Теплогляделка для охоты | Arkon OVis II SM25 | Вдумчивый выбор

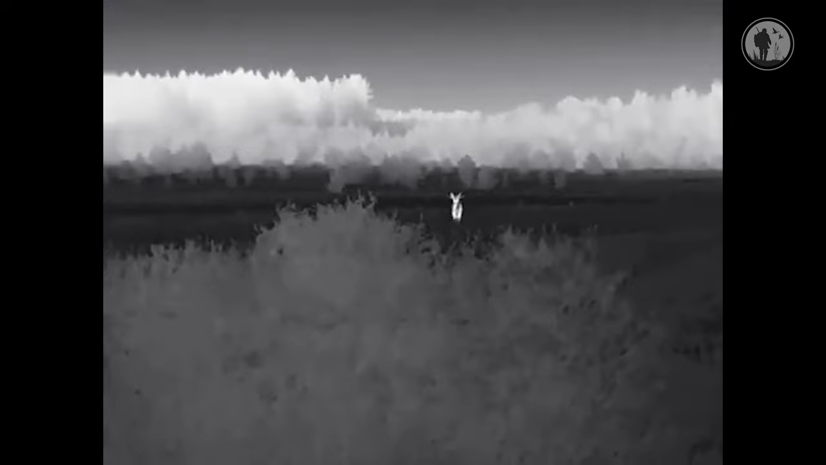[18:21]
большинство таких же бюджетных гляделок, то есть у них их просто такого увеличения нет.
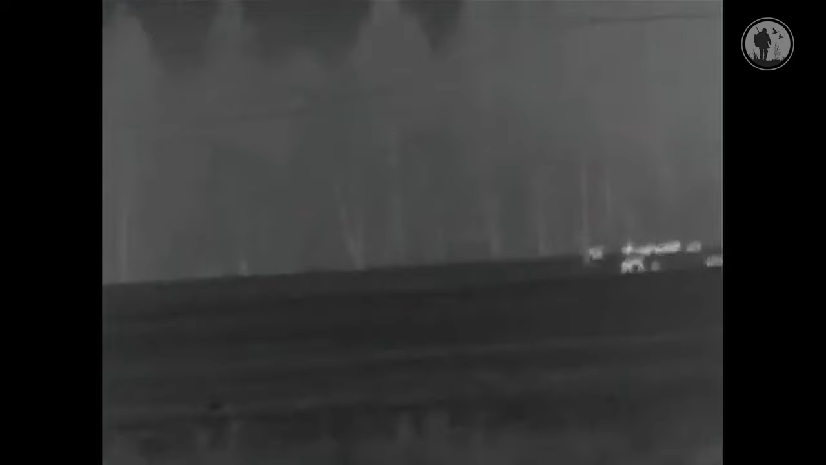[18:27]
Это дает неоспоримое преимущество при наблюдении тепловых объектов на удалении, практически без потери качества.
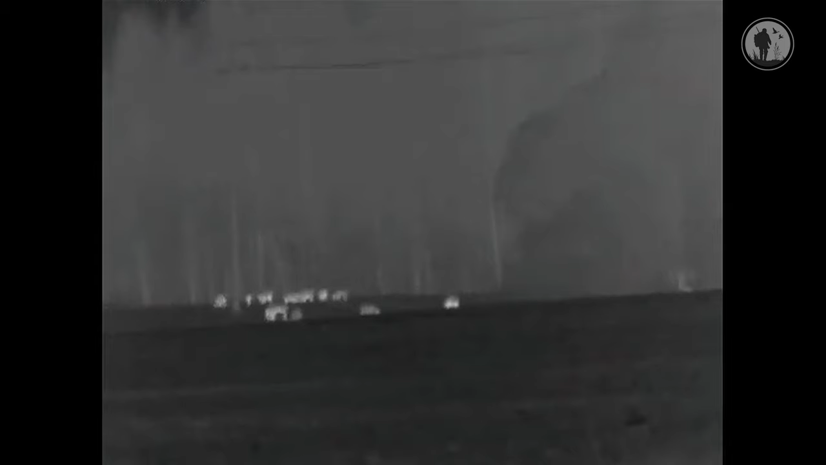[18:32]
Да, тут, правда, есть свой нюанс. Вот с таким увеличением, с такой кратностью, естественно, сужается угол обзора.
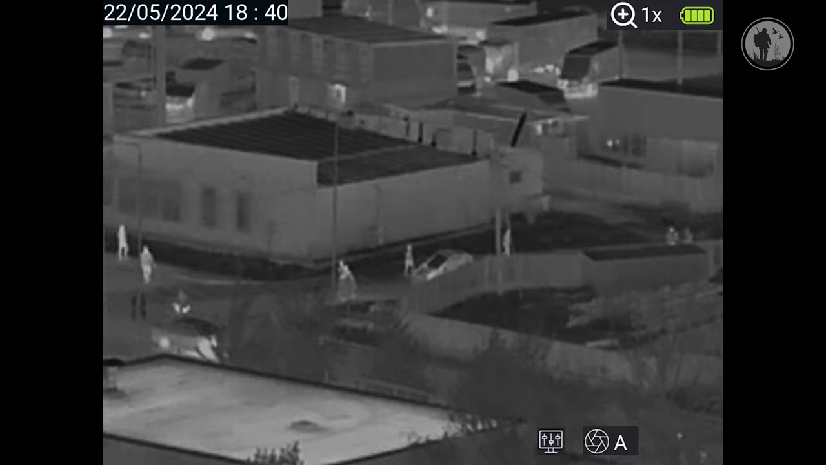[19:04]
и этого поля зрения вполне достаточно для наблюдения или сопровождения группы движущихся объектов.
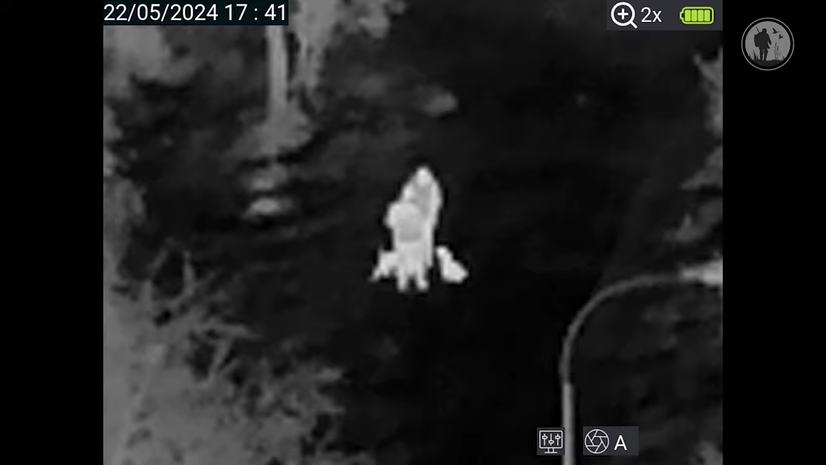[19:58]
То есть оно будет добавлять больше шума в изображение. И чем оно выше, тем более будет ощущаться дрожание рук.
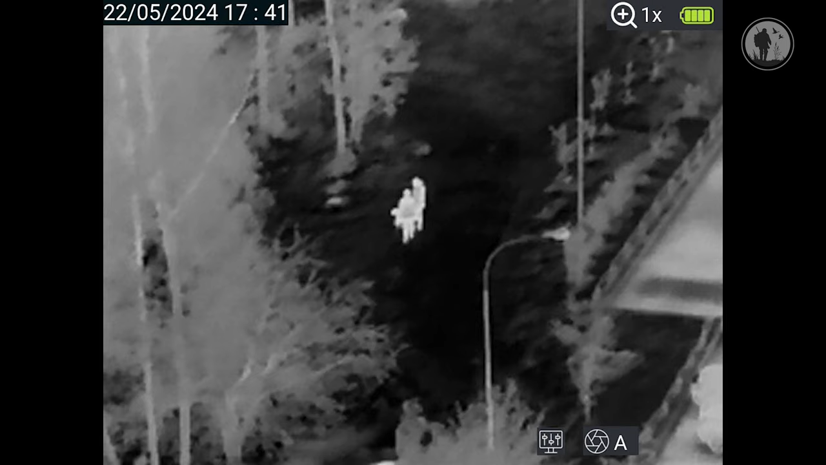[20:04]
Но иногда эта штука бывает тоже полезной. В нем присутствует функция картинка в картинке. Активируется она путем нажатия и удержания вот этой функциональной кнопки.
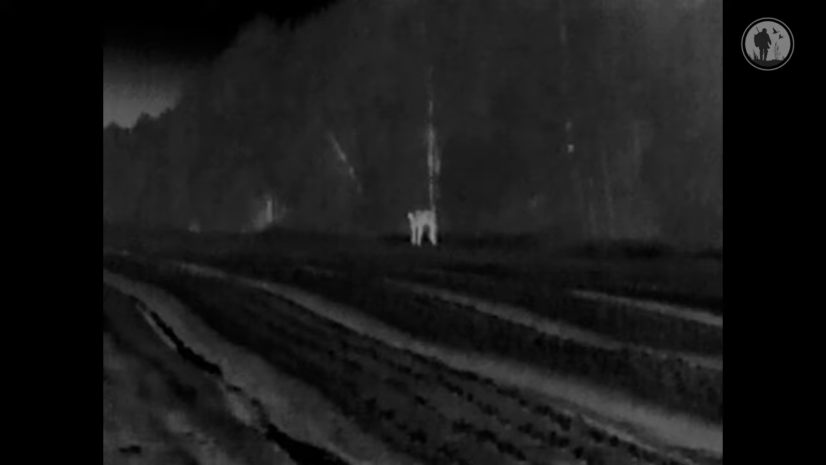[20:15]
Появляется дополнительное цифровое окошко с увеличенным наблюдаемым объектом по центру фокуса.
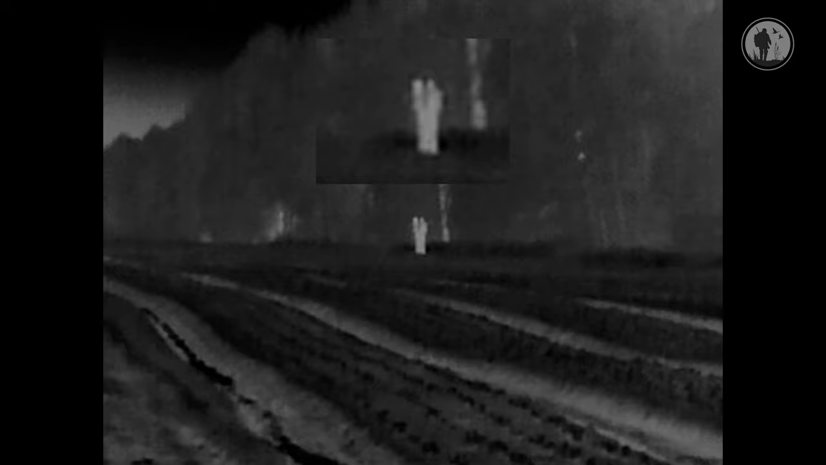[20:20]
В настройках его, кстати, можно разместить на экране, как вам удобно.
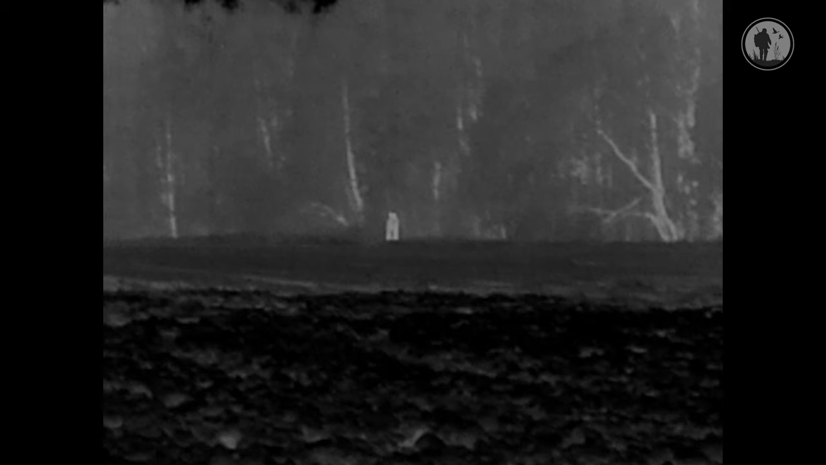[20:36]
Для их выбора выведена отдельная кнопка, что очень удобно. Менять эти палитры можно прямо в процессе наблюдения.
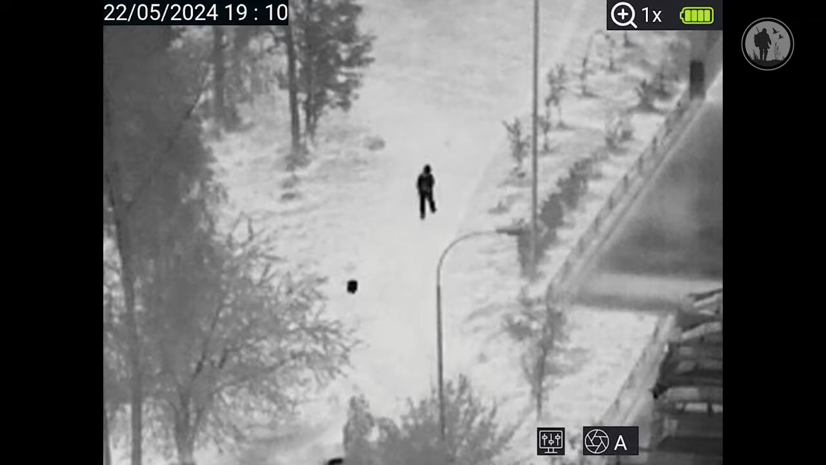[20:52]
черный. Есть еще вот такая интересная схема, это горячий белый с выделением красным цветом наиболее теплых участков.
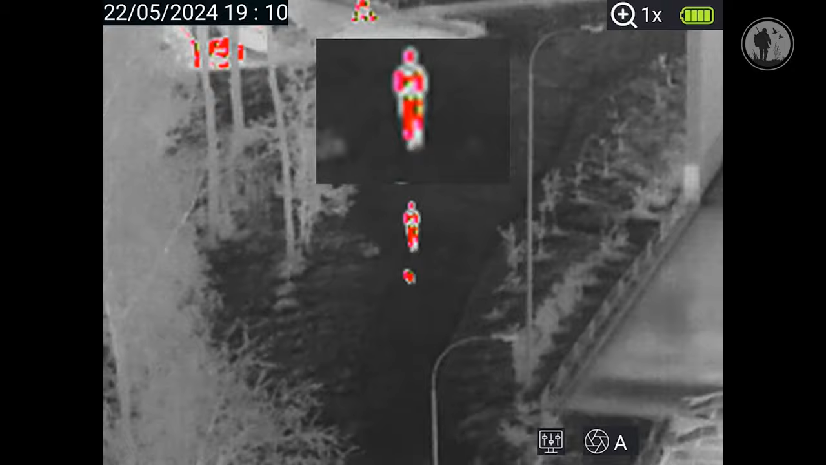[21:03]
Тоже бывает иногда полезный и информативный.
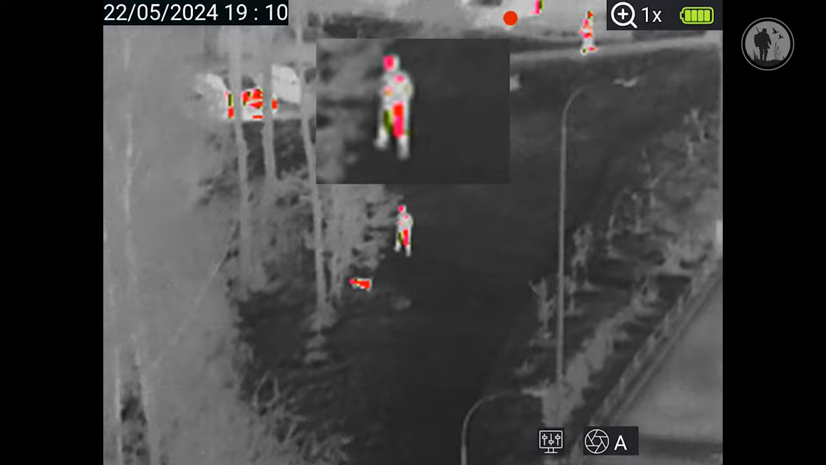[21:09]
Так называемая палитра радуга позволяет увидеть весь спектр градиента температур,
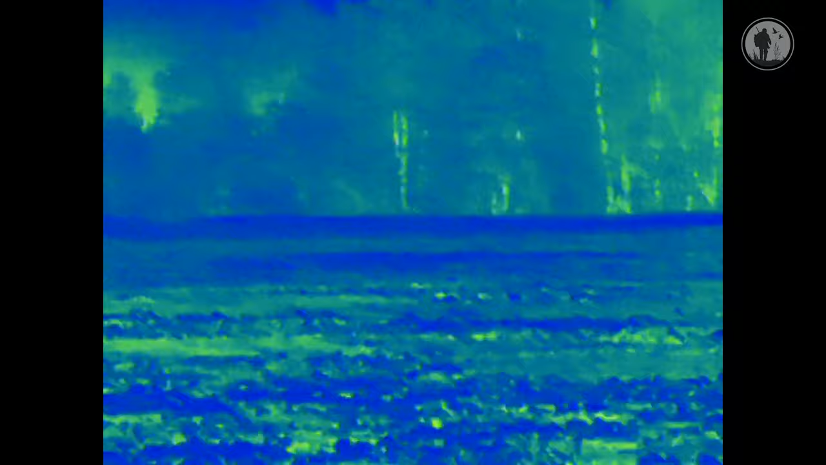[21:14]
начиная от самого холодного, то есть синий цвет, и в самый горячий желтый, оранжевый, красный. Еще из интересного есть функция отслеживания горячих точек.
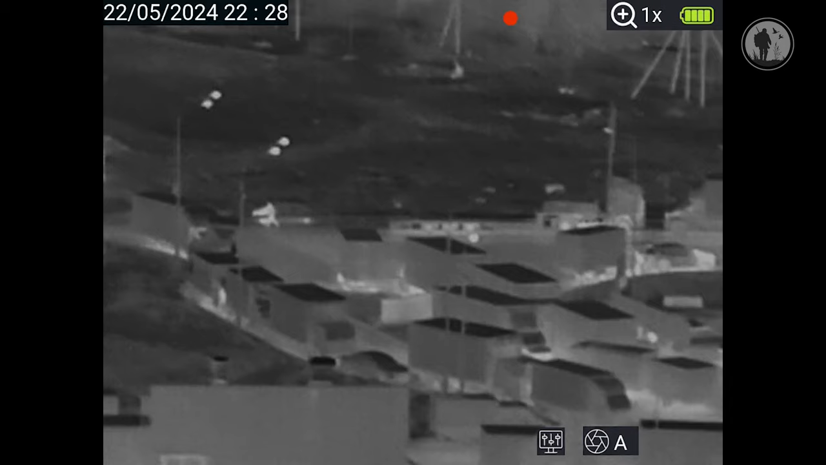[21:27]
Вызвать ее можно через соответствующий пункт меню,
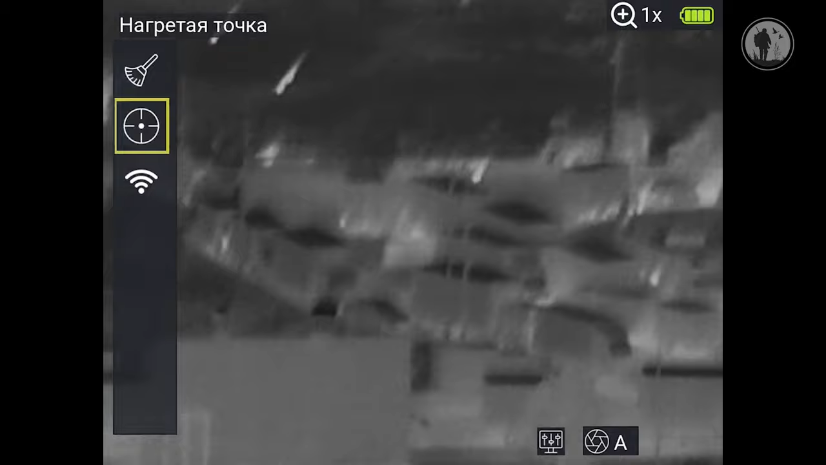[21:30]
вот так, и видите, да, происходит как бы маркировка и слежение за наиболее горячими тепловыми точками,
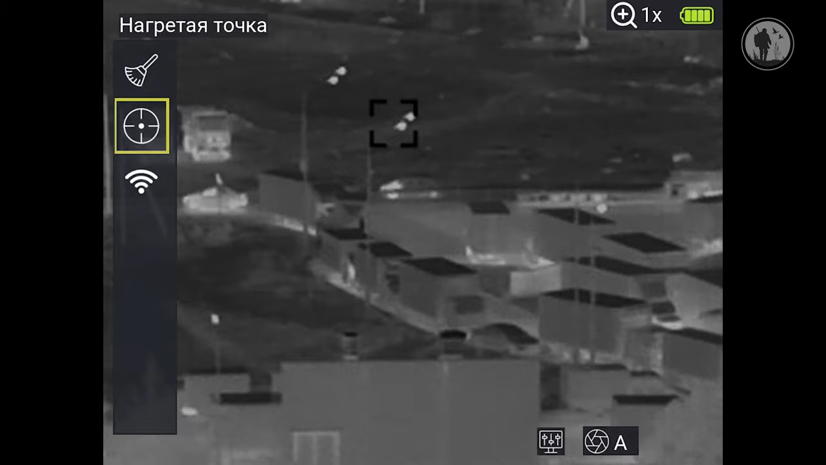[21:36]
выделяющимися из общего фона. Присутствуют и различные пресеты, ну то есть схемы яркости, контрастности.
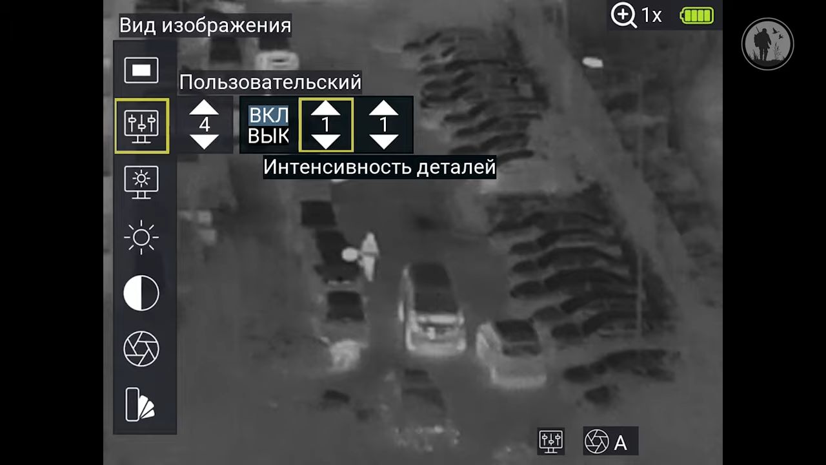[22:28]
но и точечных подстроек детализации шумоподавления.
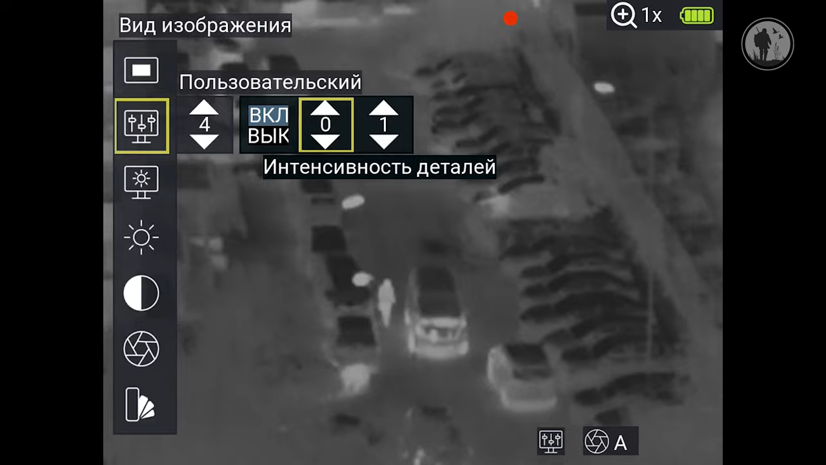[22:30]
И что меня вообще удивило, так это выведено отдельно, регулировки яркости и контраста самой матрицы, то есть сенсора. И это далеко не у всех таких гляделок присутствует.